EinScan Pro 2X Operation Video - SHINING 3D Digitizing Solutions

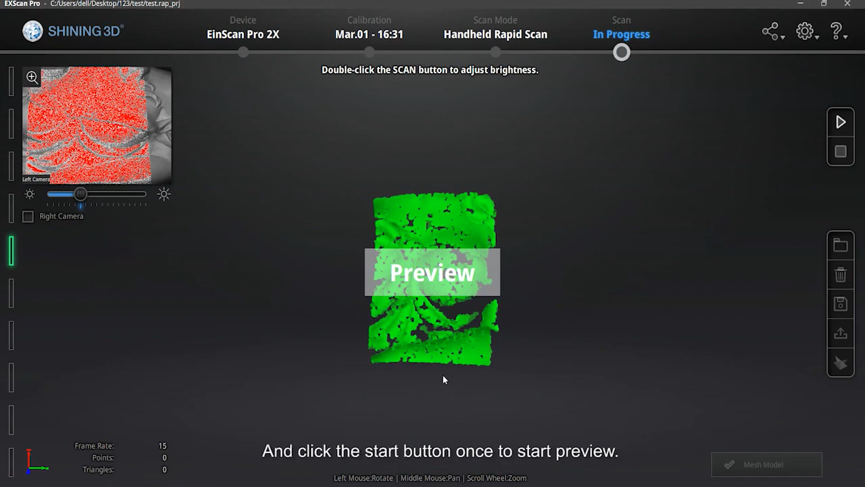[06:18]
And click the start button once to start preview. In the preview, please check the distance bar on the left side.
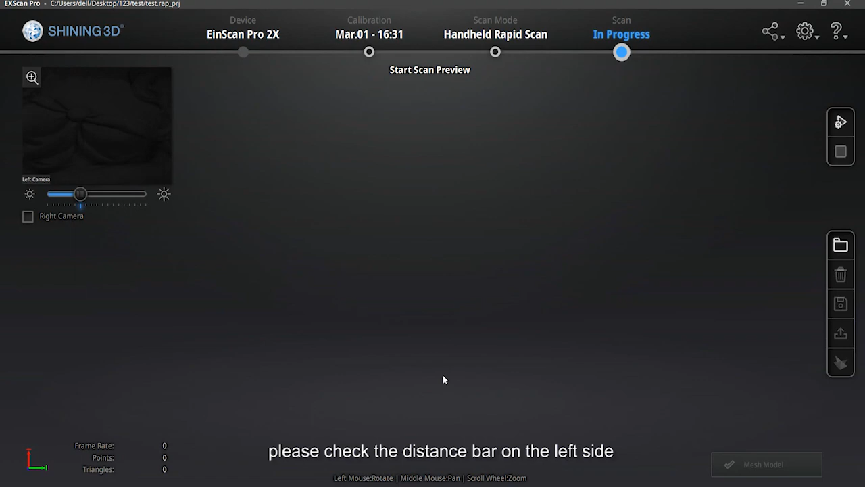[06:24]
When it shows green, we are in good scan distance.
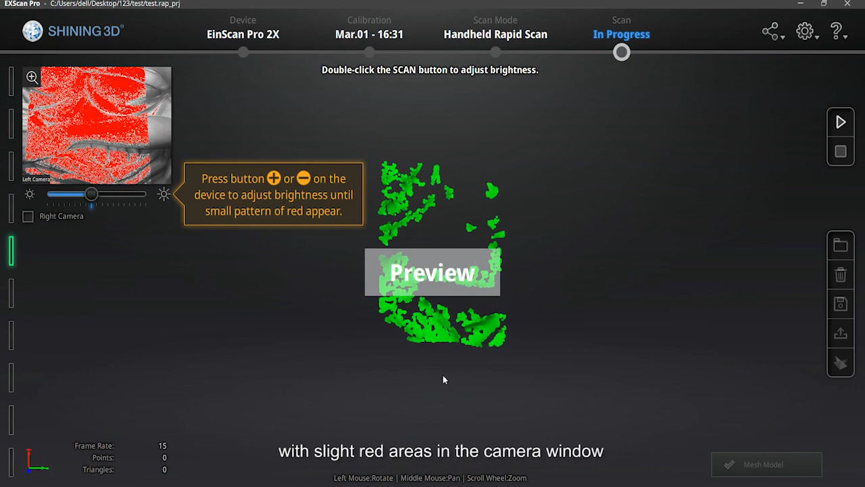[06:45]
Meantime, check the preview scan data.
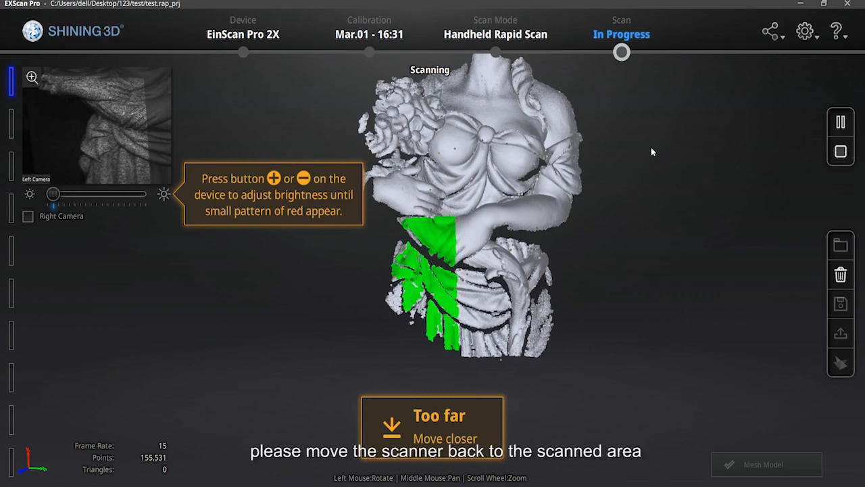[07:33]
Then the software will align it back automatically.
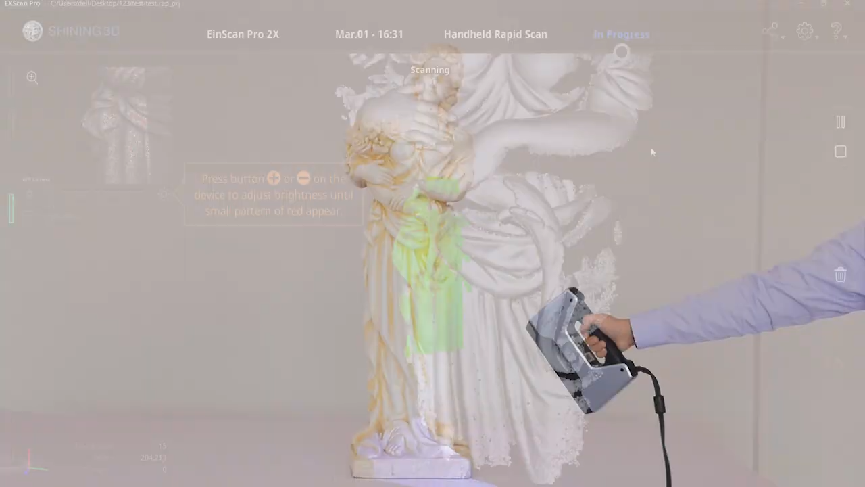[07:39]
Do not scan like this. After the scan is finished, check to see if there are redundant data.
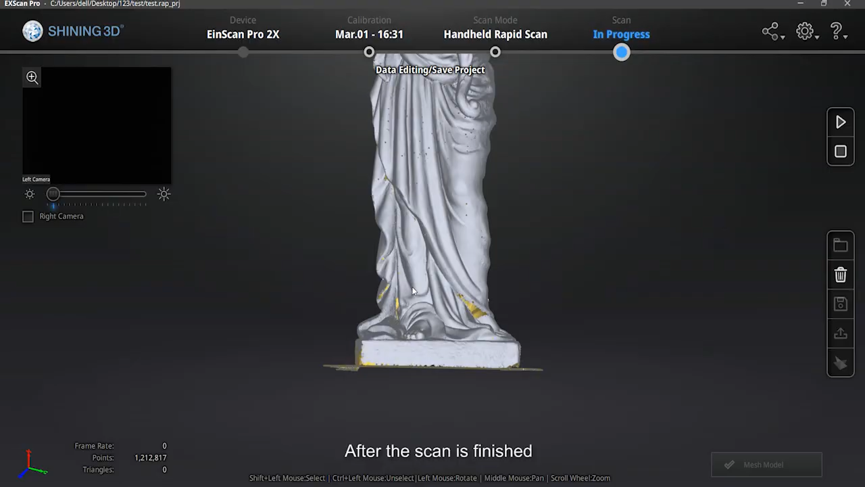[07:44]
Hold shift and left mouse button to select the redundant data.
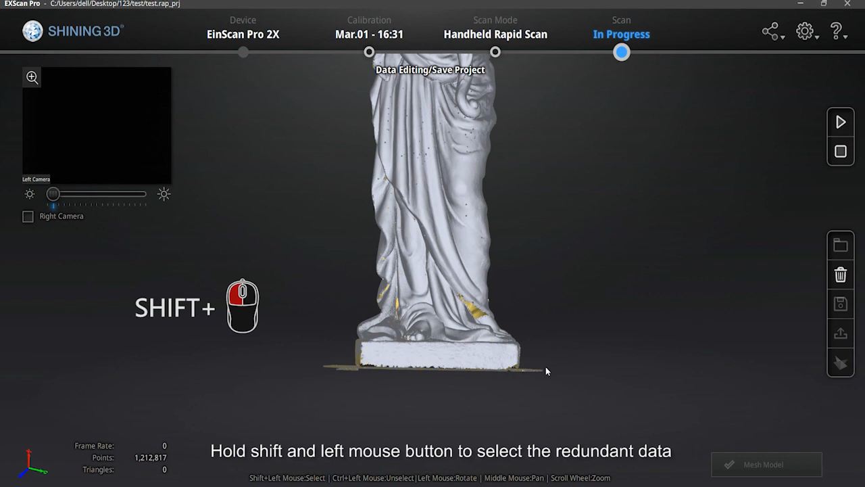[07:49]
Selected data will turn into red.
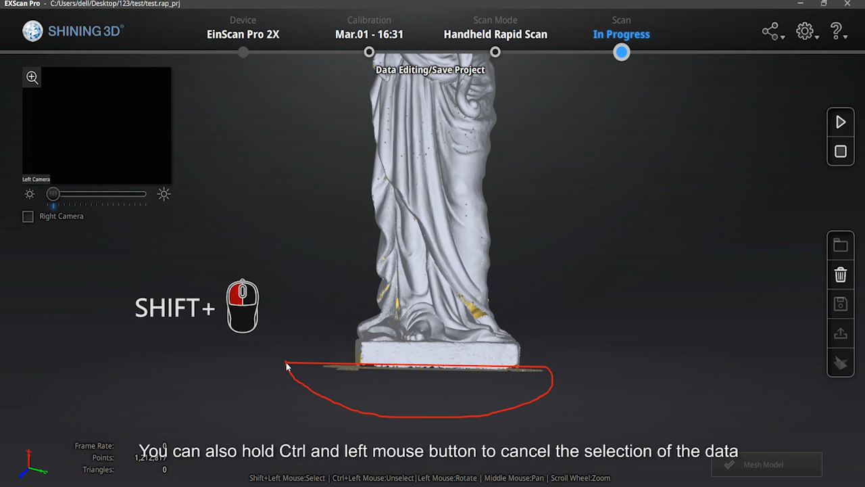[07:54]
You can also hold control and left mouse button to cancel the selection of the data.
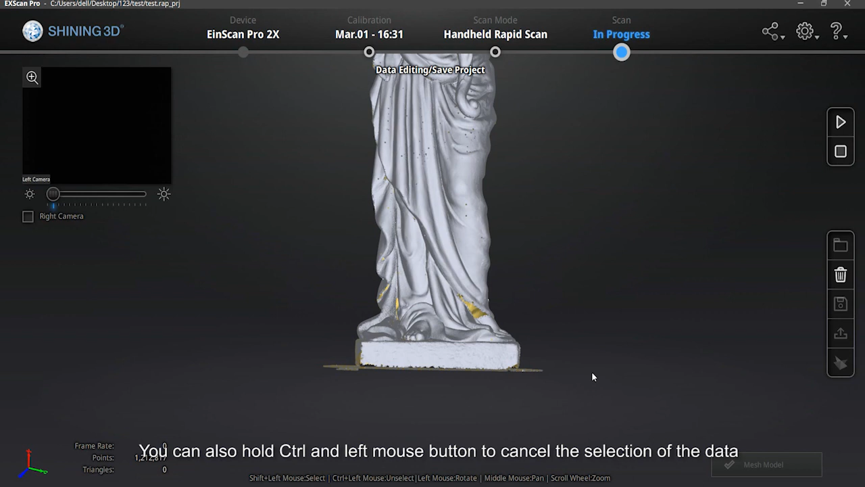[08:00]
Edit the data using the functions on the right side of the software.
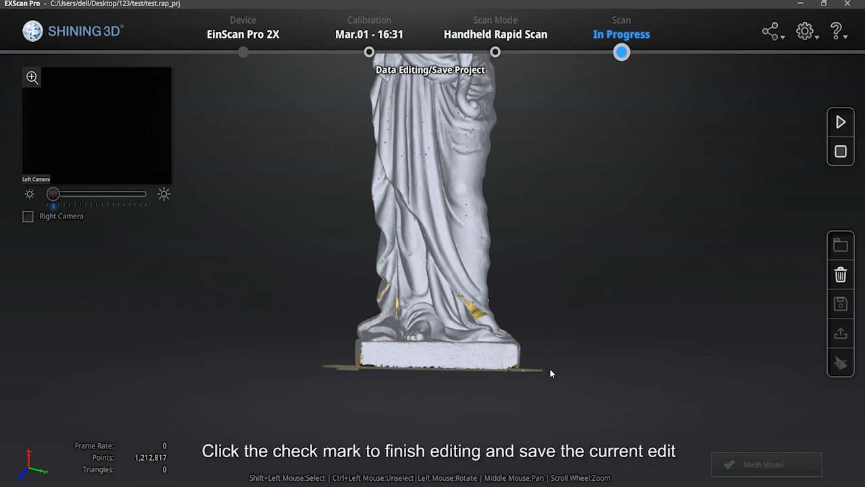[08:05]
Click the check mark to finish editing and save the current edit. Click Generate the point cloud.
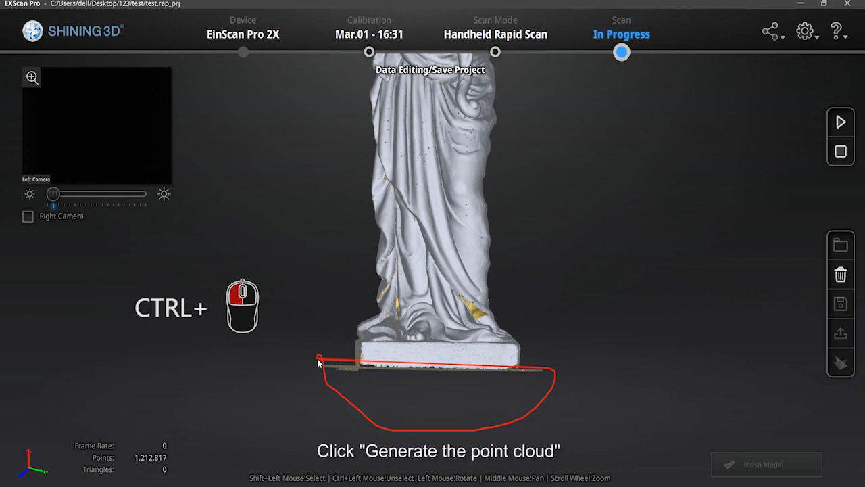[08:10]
There will be an optimization interface if you use feature alignment or hybrid alignment during scanning.
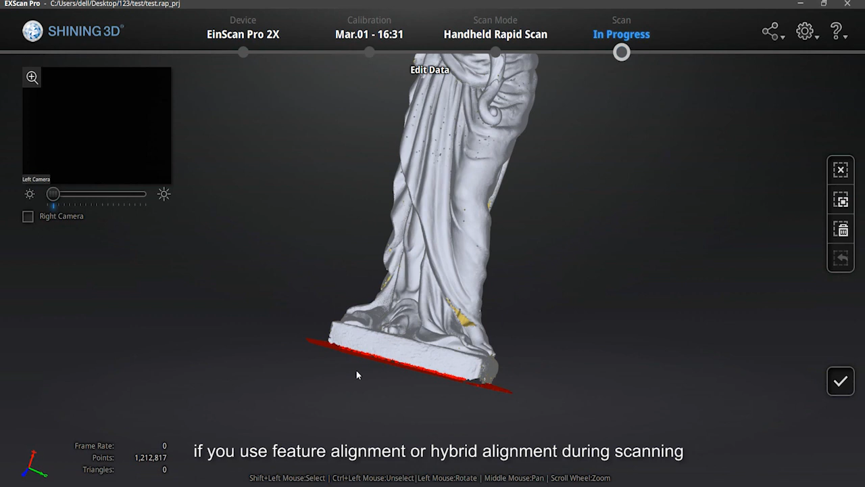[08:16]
If there is a slight misalignment, choose quality priority to optimize the point cloud.
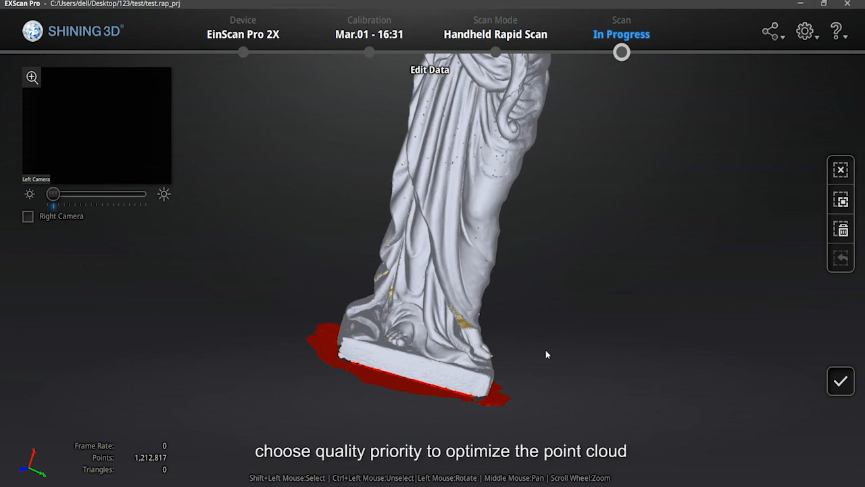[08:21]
Please refer to the user manual to learn the difference between quality and speed priority.
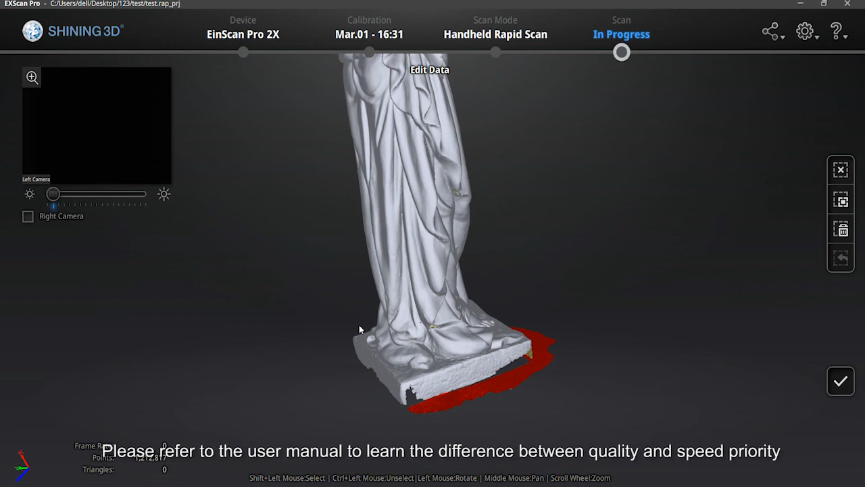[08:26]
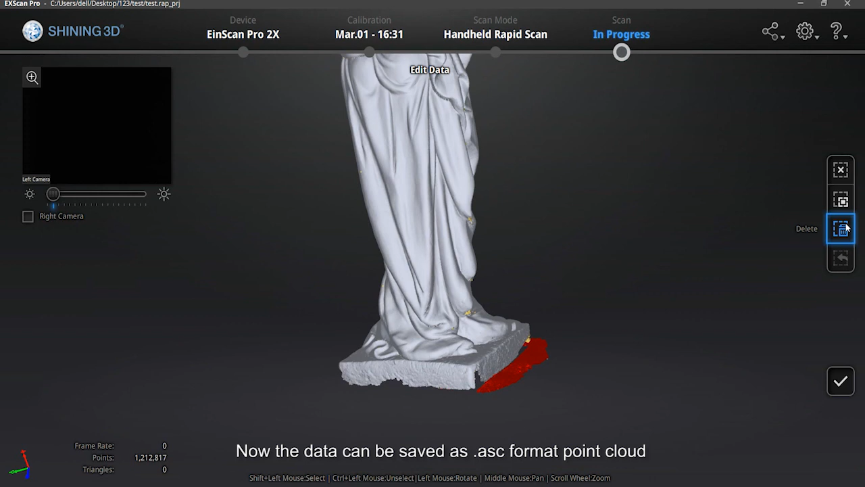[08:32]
Now the data can be saved as ASC format point cloud. If the mesh data is needed, please mesh the data.
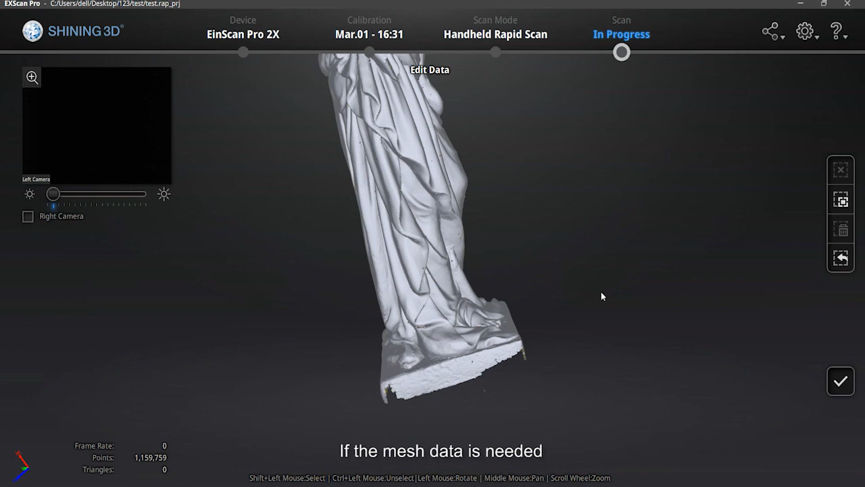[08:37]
You will see mesh selection after clicking the mesh button.
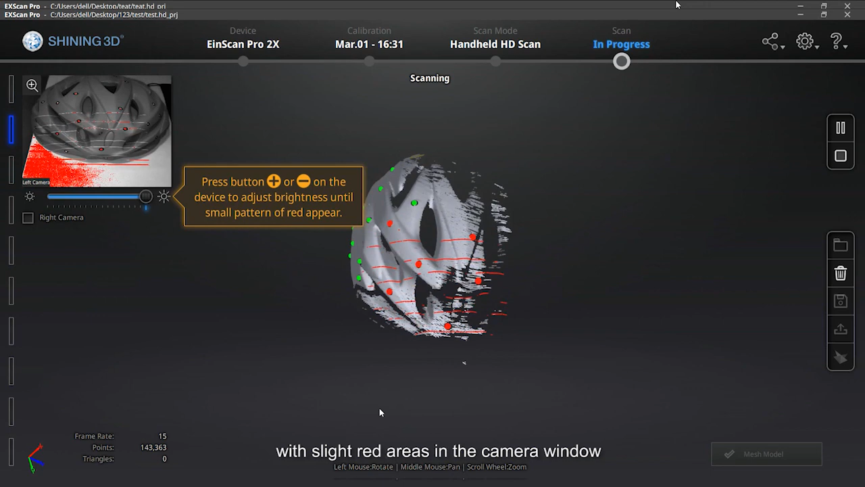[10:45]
Meantime, check the preview scan data.
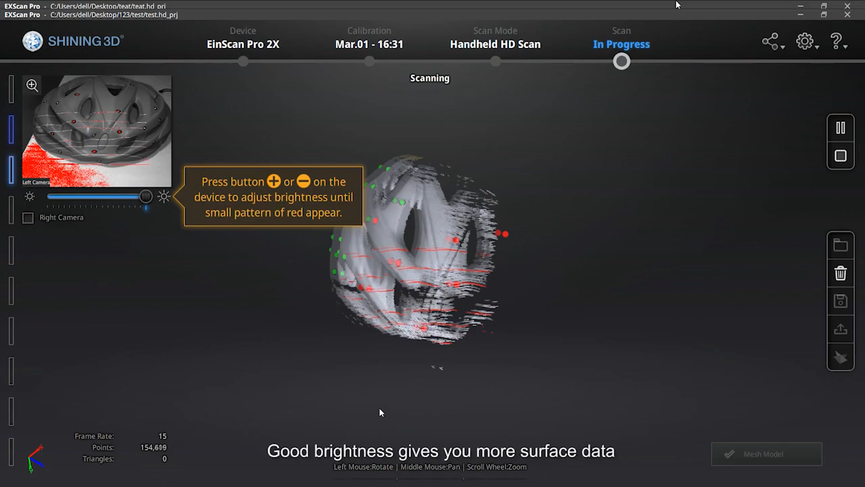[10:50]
Good brightness gives you more surface data.
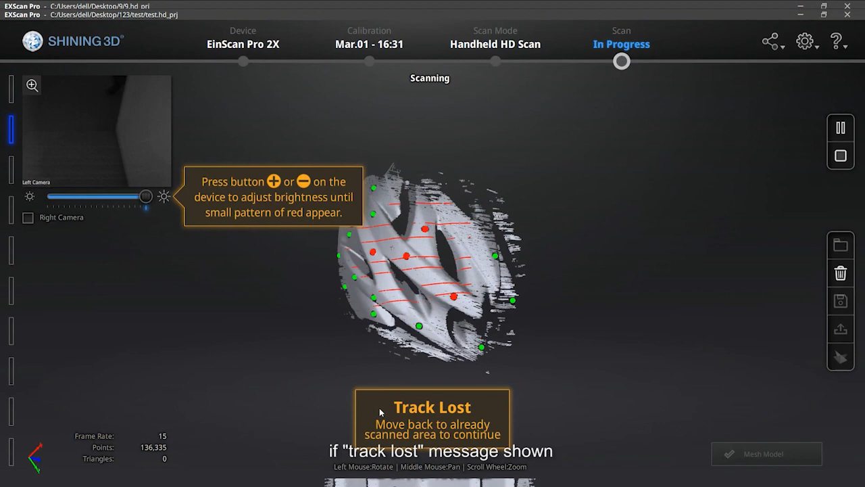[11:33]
please move the scanner back to the scanned area. Then the software will align it back automatically.